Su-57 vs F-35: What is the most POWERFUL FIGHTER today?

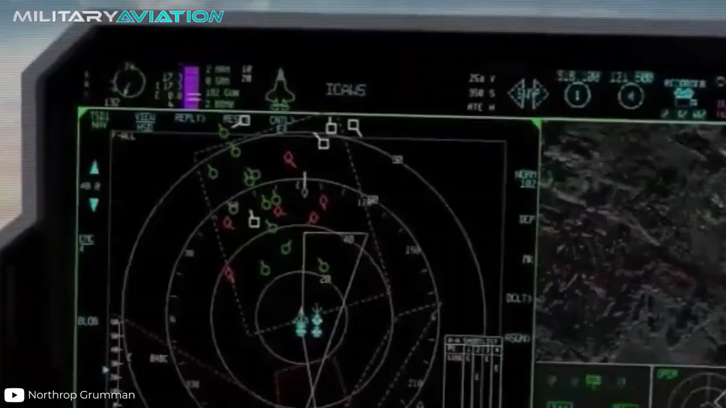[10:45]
The radar is accompanied by a Lockheed Martin electro-optical target designation system, capable of marking numerous enemies simultaneously.
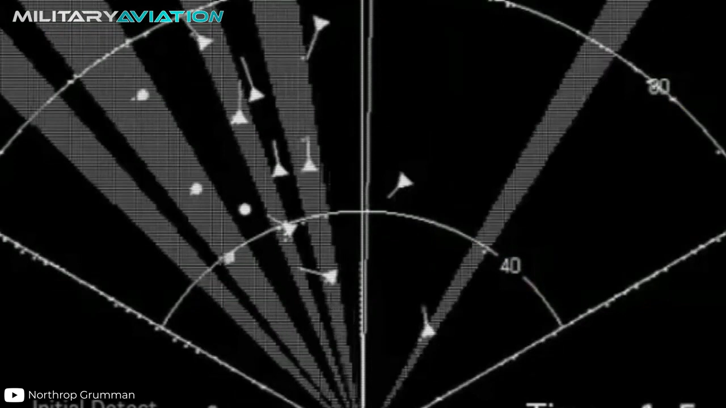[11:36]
For example, the ANAPT-81 works not only as a multi-mode radar, but also as part of the aircraft's electronic warfare system. All this flow of information is concentrated in a unique display design, in which the pilot's helmet is integrated.
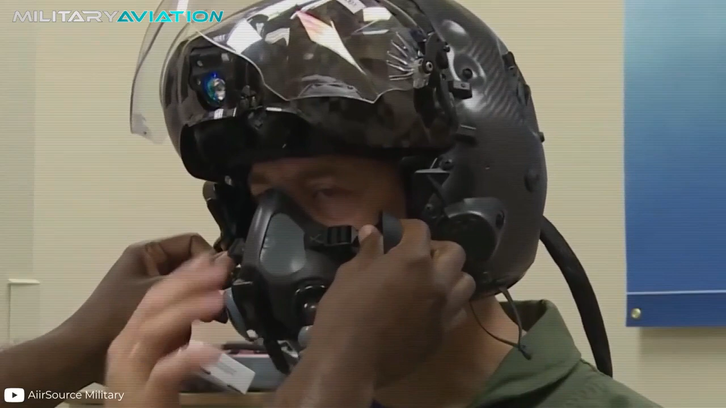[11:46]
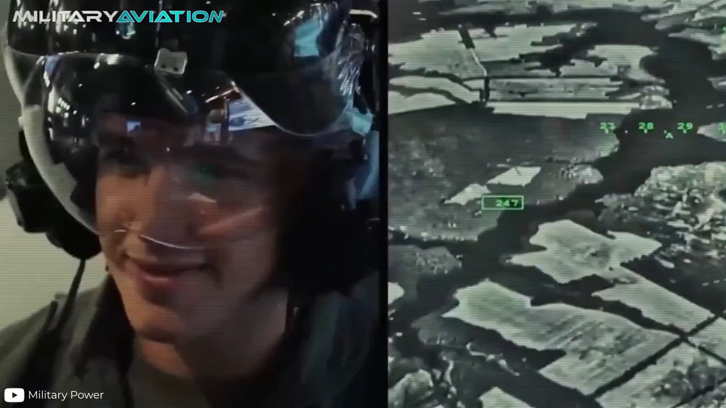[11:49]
This is known as head-up display,
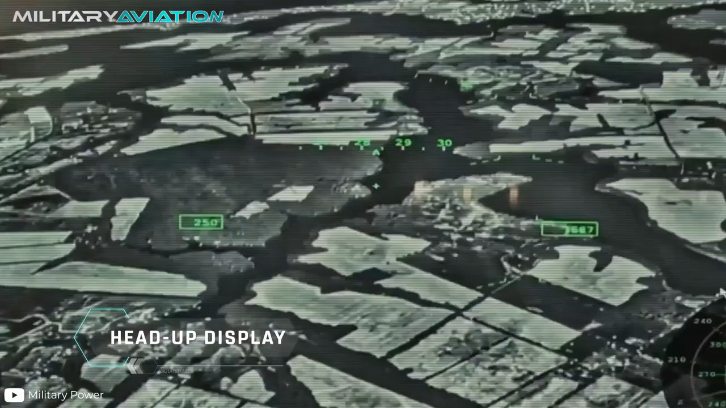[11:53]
and it refers to the multiple indicators and screens that keep the pilot fully informed about altitude, speed, wind incidents, and all kinds of relevant data.